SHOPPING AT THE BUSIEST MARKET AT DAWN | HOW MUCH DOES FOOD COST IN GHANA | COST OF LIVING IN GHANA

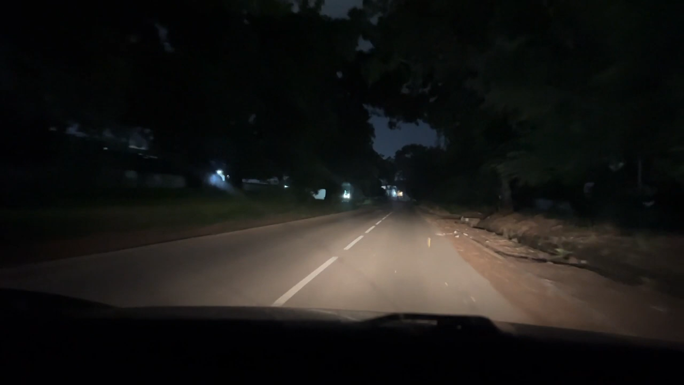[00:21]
So I left home at about 5 minutes to 5 o'clock in the morning, and as you can see, it's completely dead. There's barely any cars on the road. You guys are gonna see a significant change once we get to the market area. You're still half asleep.
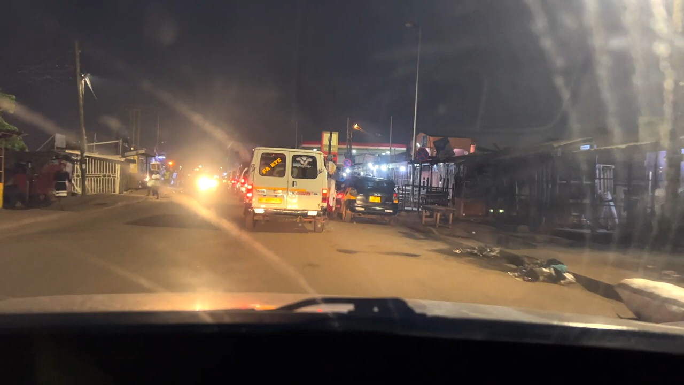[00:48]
so as you can see, it's getting busier and busier. There's more and more cars. This part of the Greater Accra region is Ashaiman.
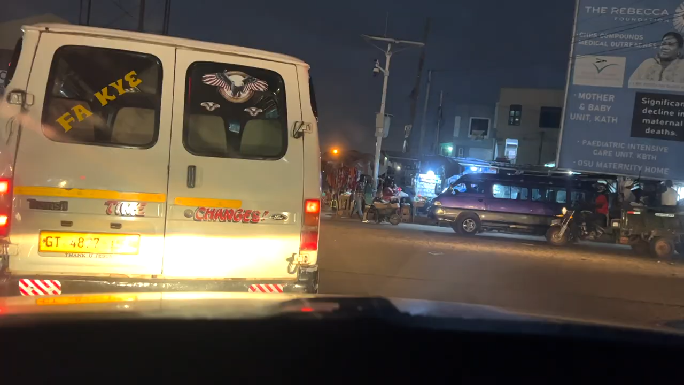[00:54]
I do have a video sharing Ashaiman with you guys.
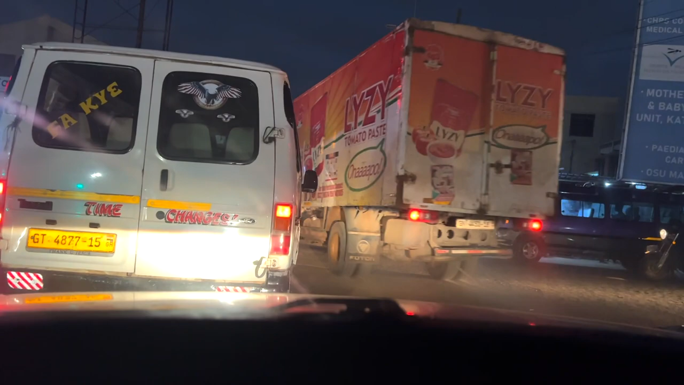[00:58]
I recently discovered that their market opens super early in the morning.
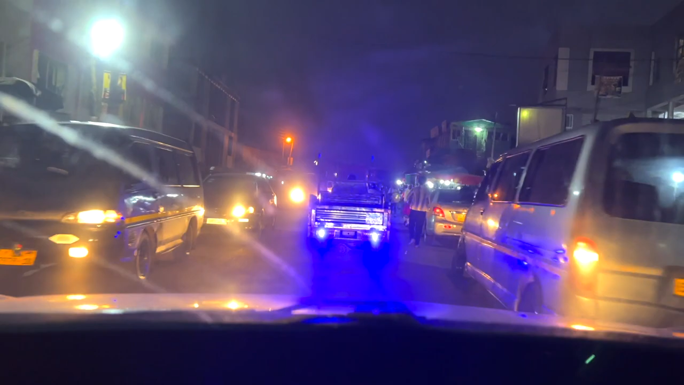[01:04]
As you can see, there's people walking around. There's already traffic, like it's crazy, even at this time.